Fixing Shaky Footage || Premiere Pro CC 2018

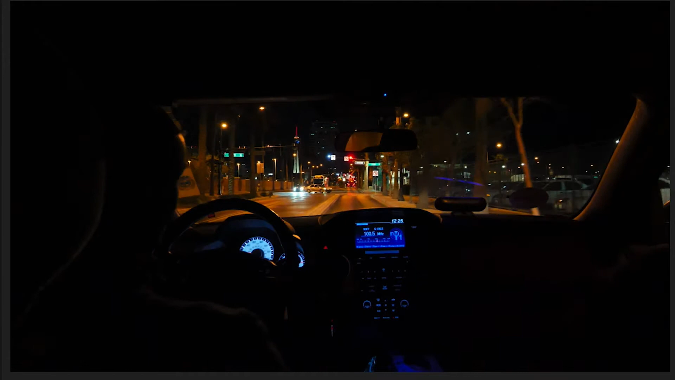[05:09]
so that's much better there's still a little bit of bouncing in the frame but I kind of like it it looks sort of natural like the movement of the car so that's not bad